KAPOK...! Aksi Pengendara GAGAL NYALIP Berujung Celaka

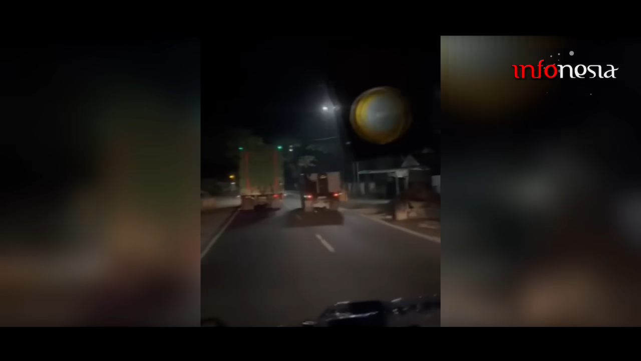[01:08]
Sebuah mobil mengekor dua truk ketika hendak menyalip. Namun ketika dua truk di depannya berhasil menyalip, Mobil tersebut tetap memaksa menyalip walaupun sudah tidak cukup ruang.